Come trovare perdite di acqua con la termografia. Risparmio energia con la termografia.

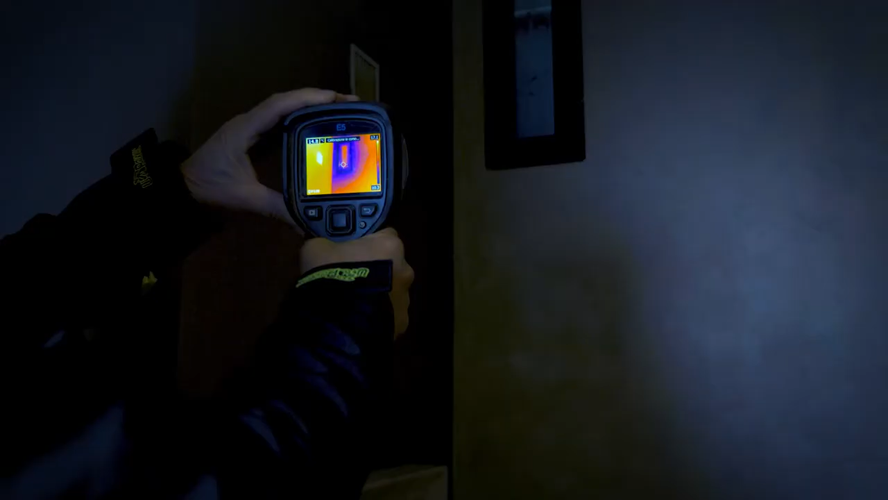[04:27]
in questo caso voglio farvi vedere come grazie
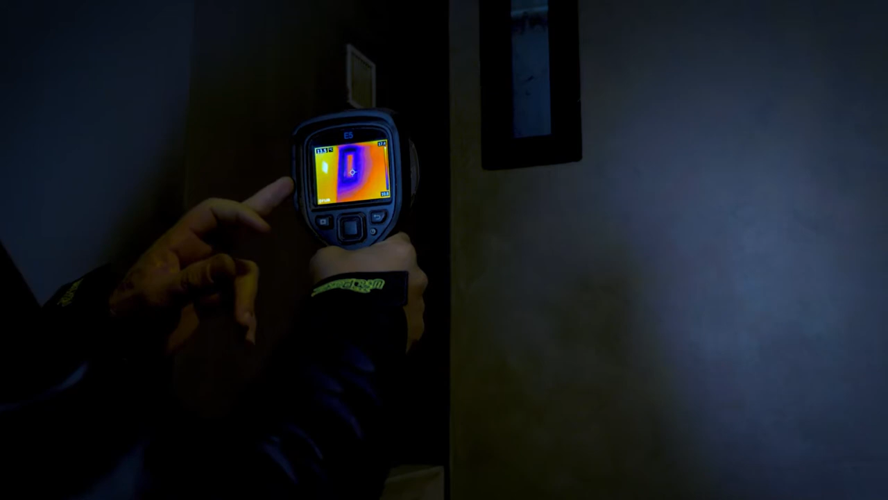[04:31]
all'usilio della termografia possiamo andare a vedere
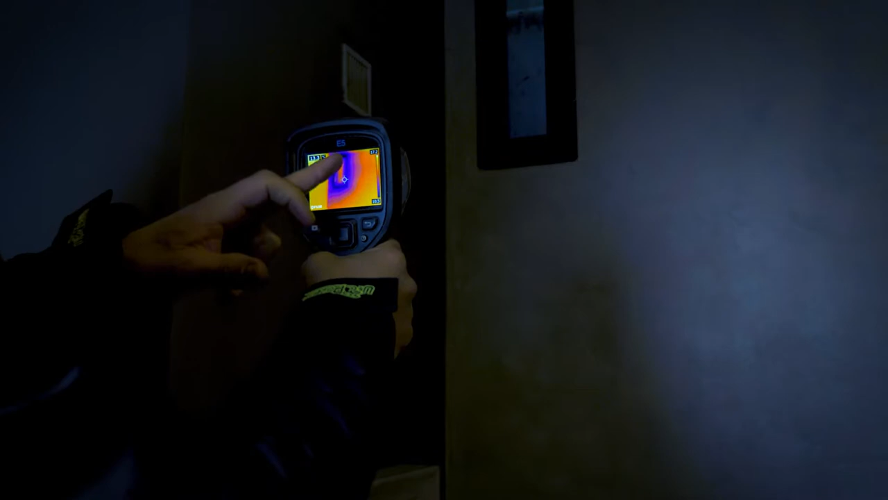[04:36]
intorno a questa finestra la dispersione termica che
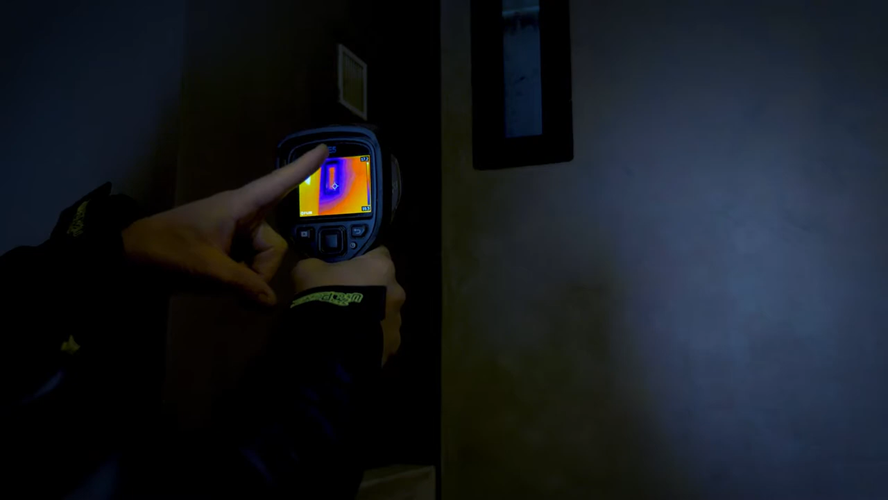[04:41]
andiamo ad avere notate questo alone lungo la parete significa che comunque questa parete si sta raffreddando nella zona dove
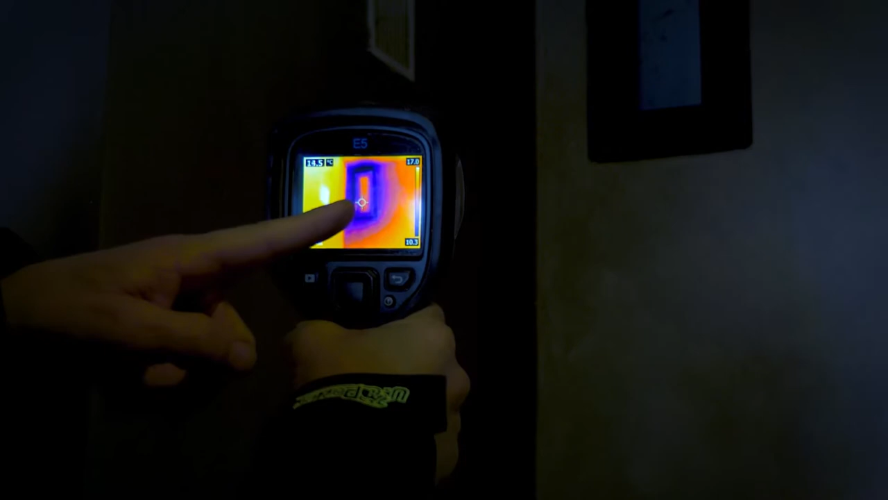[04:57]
c'è la finestra in questo caso ci indica che potrebbe essere
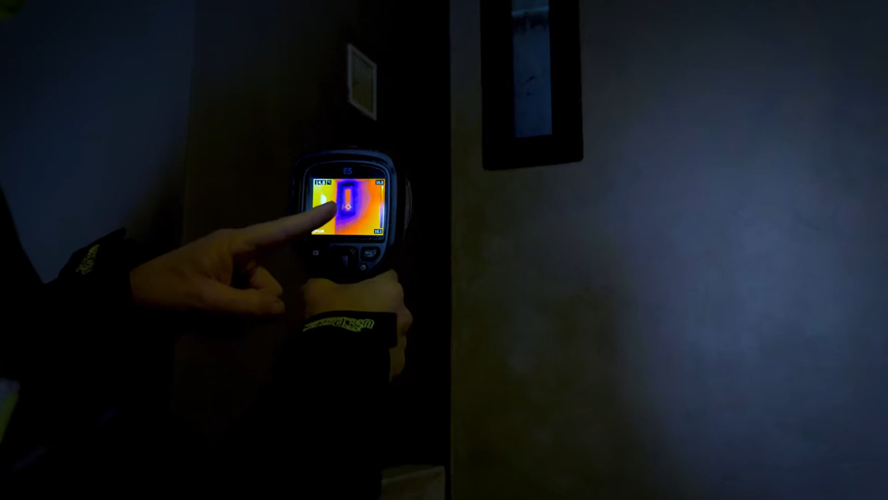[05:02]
isolata meglio perché come potete notare in questa zona qui c'è
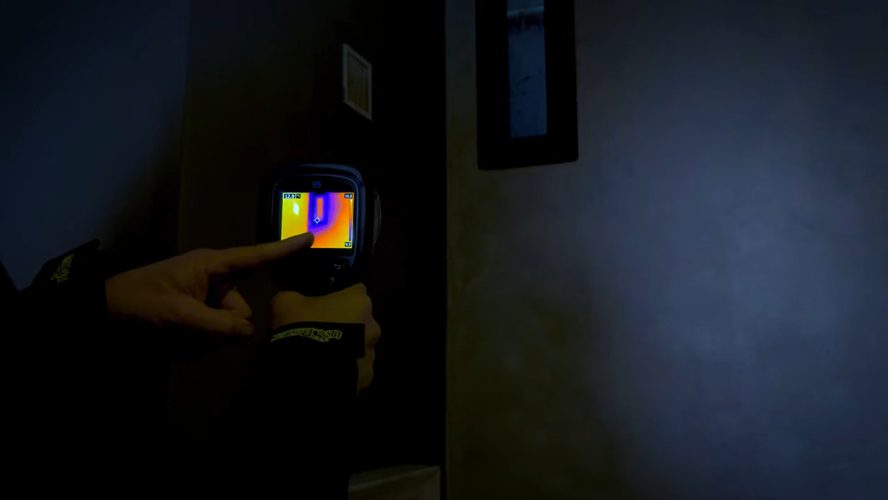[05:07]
una tendenza alla temperatura più fredda perché vi
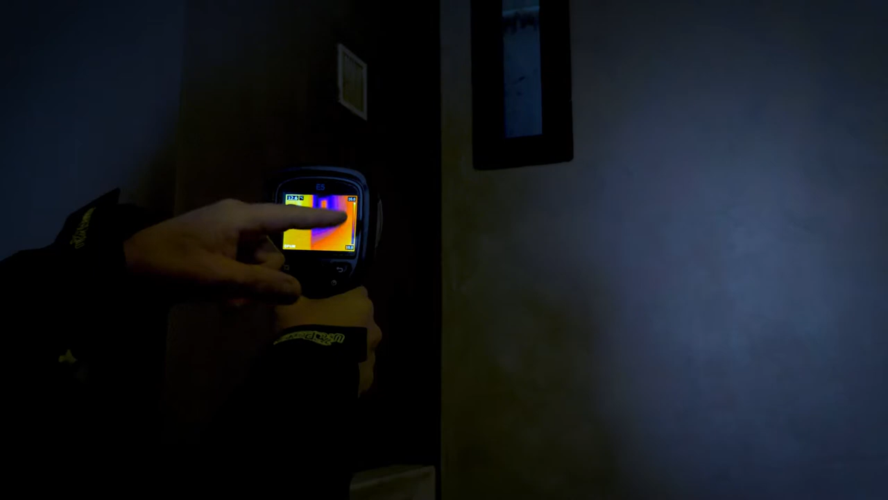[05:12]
ricordo che leggendo la scala qui abbiamo nella schermata che sta
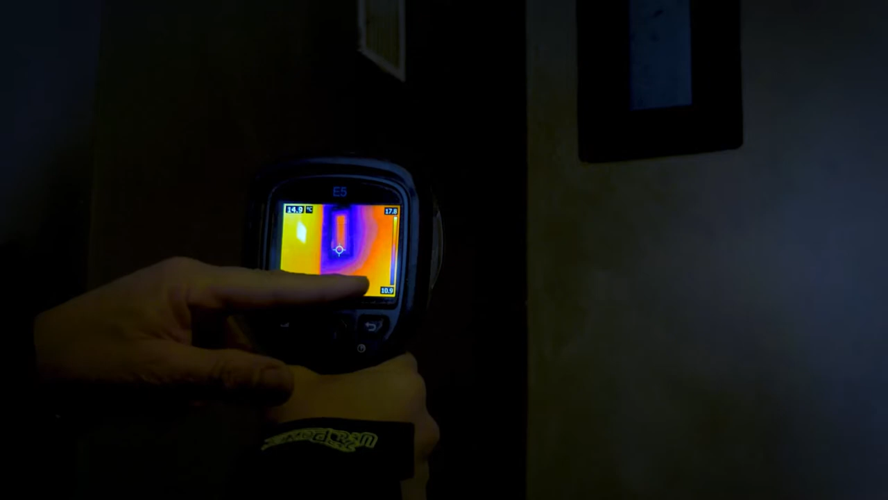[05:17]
nella schermata che comunque sta riprendendo la termocamera
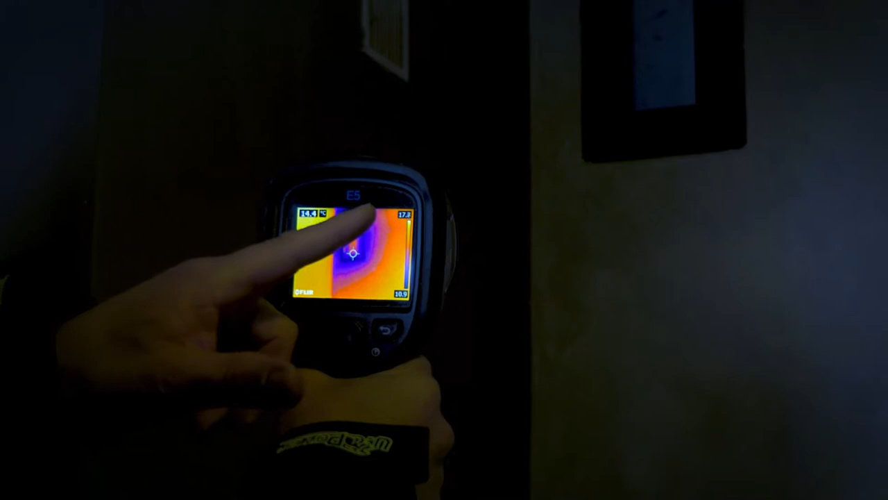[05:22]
abbiamo delle superfici che hanno una temperatura massima di 17
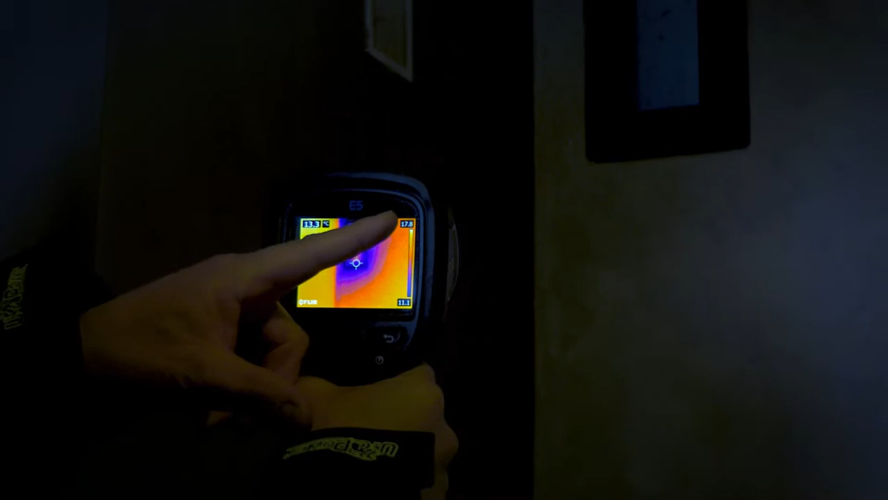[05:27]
gradi quasi 18 e la temperatura minima in questo caso è di 11
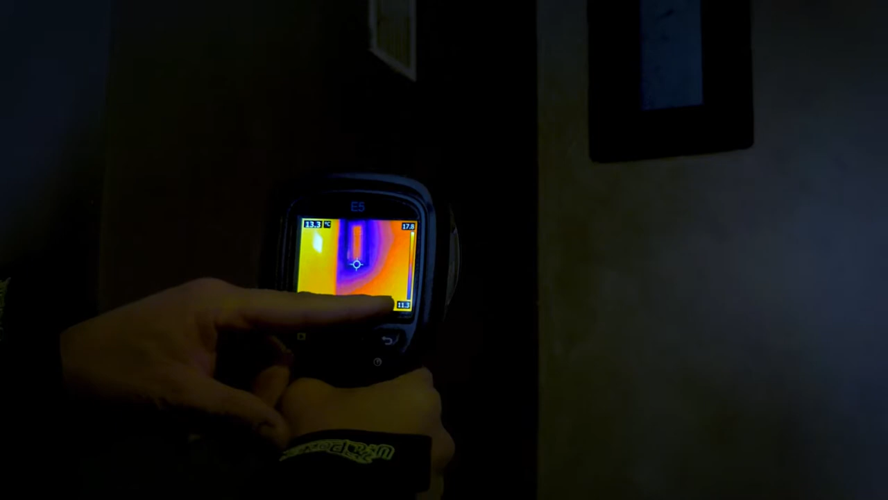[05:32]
gradi e mezzo la parte più fredda è indicata dalla dall'azzurro
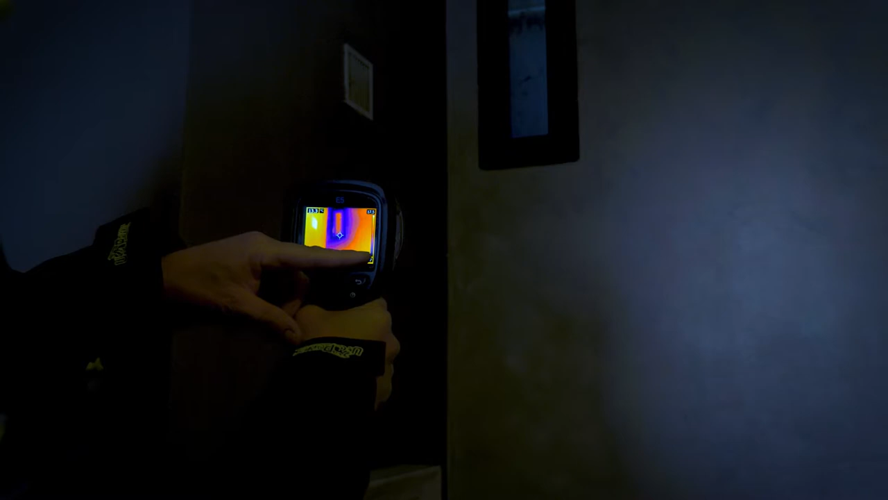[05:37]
da un blu scuro la parte più calda va a diventare giallo in
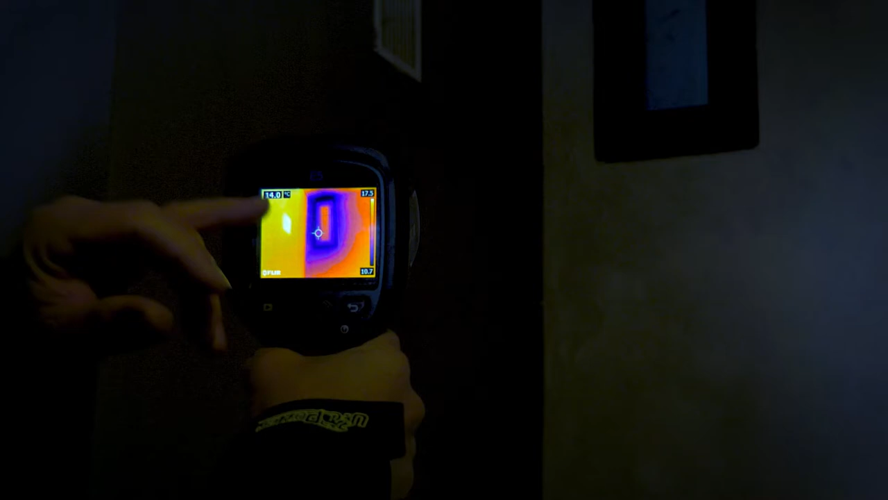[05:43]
questo caso stiamo vedendo la dispersione termica di una finestra su
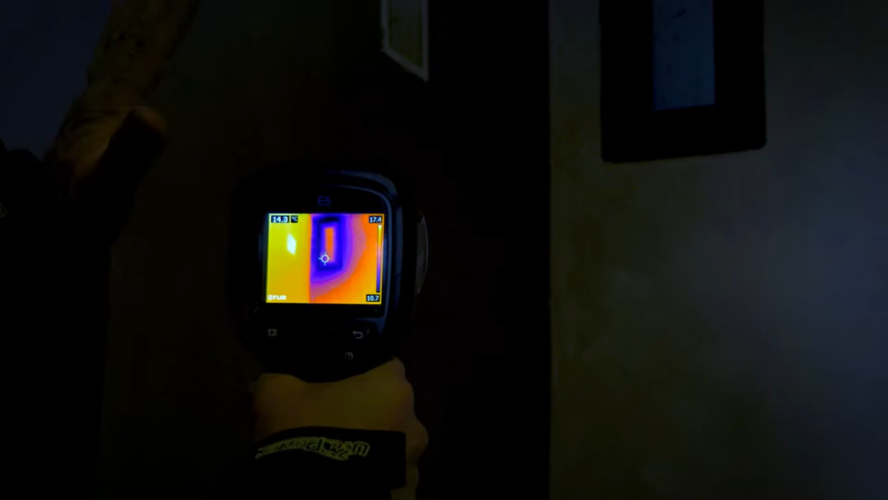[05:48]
di una parete anche in questo caso andremo a fare una fotografia
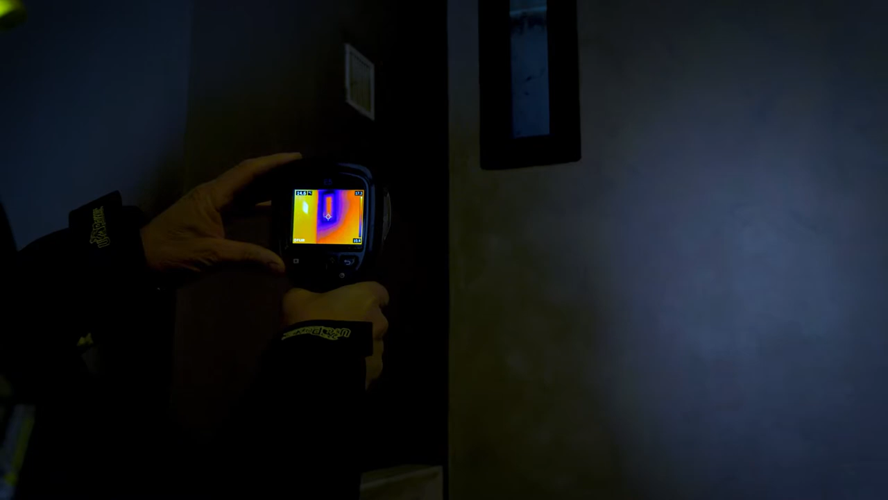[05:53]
e potremo analizzare la nostra parete
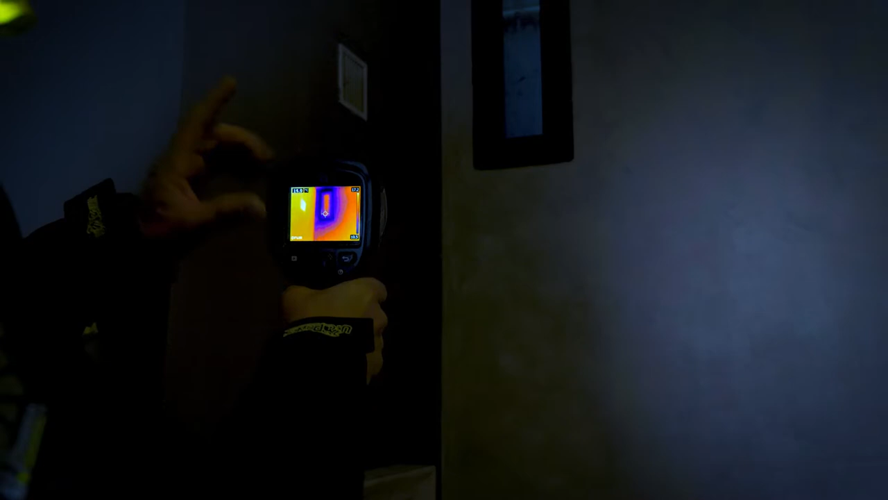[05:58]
e il nostro seramento in questo caso si potrebbe decidere se andare